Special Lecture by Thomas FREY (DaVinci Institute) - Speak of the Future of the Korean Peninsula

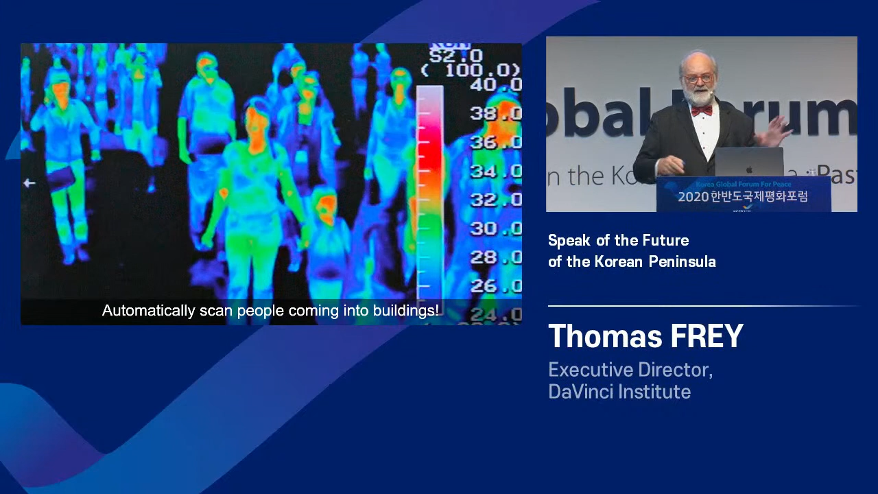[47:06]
So when a crowd of people is coming in, we can scan through the crowd and we can see who's infected and who isn't.